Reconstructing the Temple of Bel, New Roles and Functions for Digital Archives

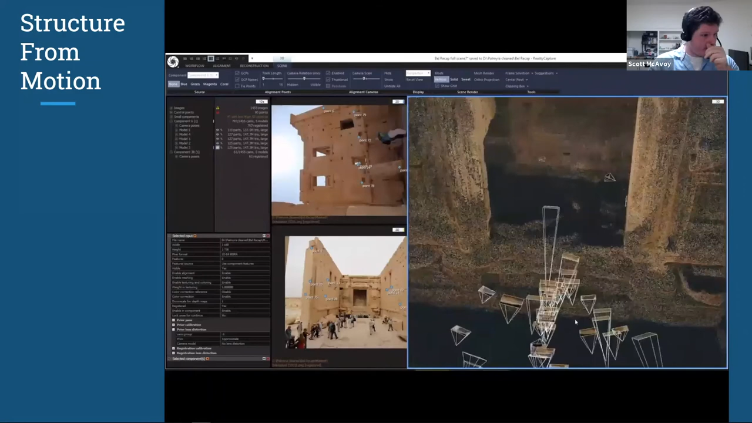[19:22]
And you're able to sort of triangulate their position in 3D as one cluster moves over here relative to another cluster. So you can see what's going on here. Each one of these pyramids is like pointing up to the angle, the individual photo involved.
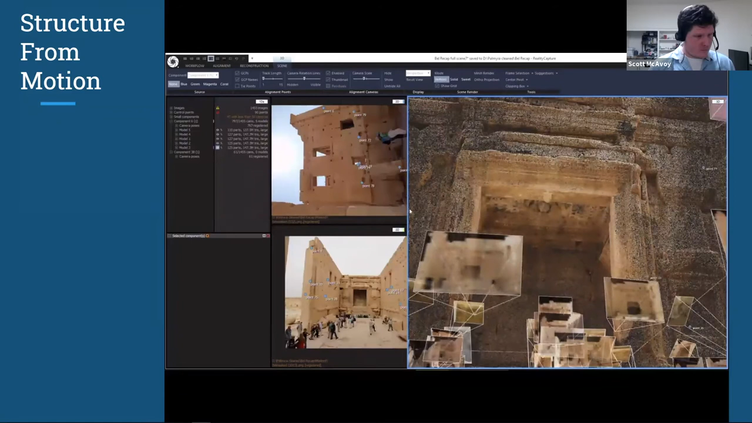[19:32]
So then here you can see one of the individual photos. One of the enemies of this process is things that change.
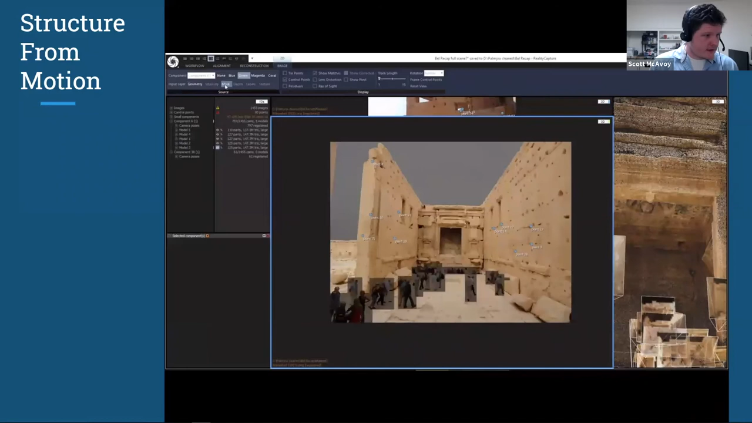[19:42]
So you see I've had to manually mask out things like the tourists themselves, the sky, the gravel, vegetation, anything that can change over time.
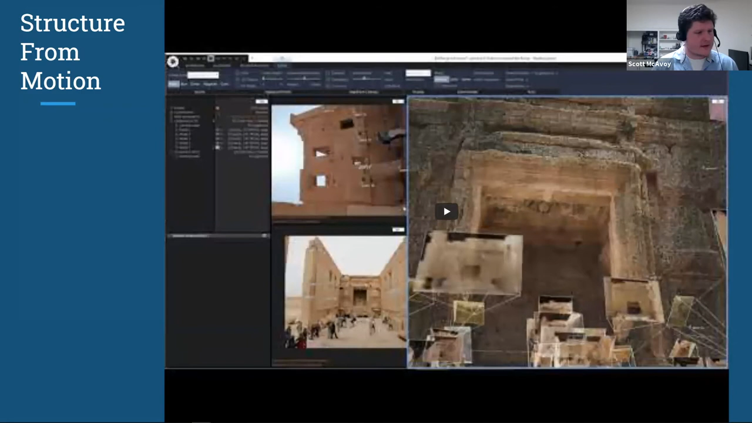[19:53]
I want to show two. So through this process, I placed about 90 points manually here, going through all the photos and saying, this is that, and this is that. So I did 90 of those, but this algorithm is choosing about 5,000 of these per image. And honestly, you know, we'd started building public services around photogrammetry in the digital media lab.